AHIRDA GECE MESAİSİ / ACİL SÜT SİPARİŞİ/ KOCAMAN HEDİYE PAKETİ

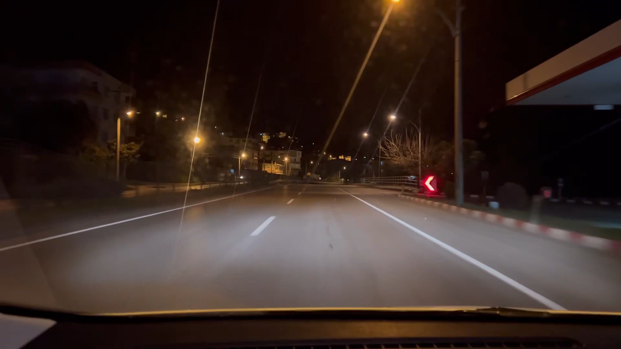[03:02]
Şöyle ana yolu da göstereyim sizlere. Bomboş. Arada bir tır geçiyor. Başka da bir şey yok. Ezan okunmaya başladı bu arada. Yemin vardı Allah'tan. Yemcide durmadım. Sabah var, akşama yok. Ama zaten gün içerisinde muhtemelen yemciye gideceğim.
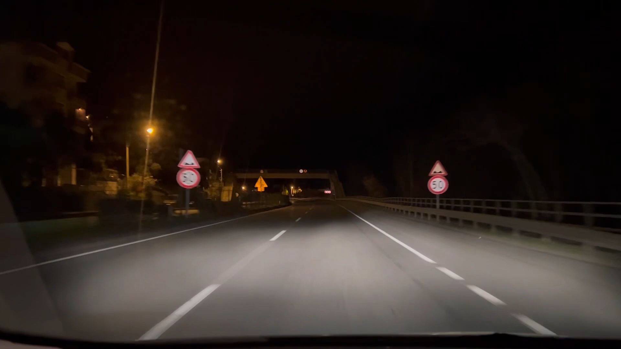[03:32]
O zaman alırım yeme. Aslında bir çay içsem mi ya? Bir çay içeyim ya gelelim. Petrole uğrayalım bakalım.
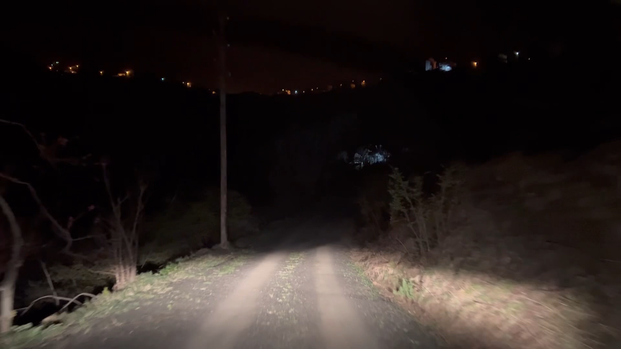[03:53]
Çiftliğe geldim sayılır. Bakalım şöyle yolda çakalar aslayabilecek miyiz? Çekim yapalım bakalım. Çiftliğe gidene kadar.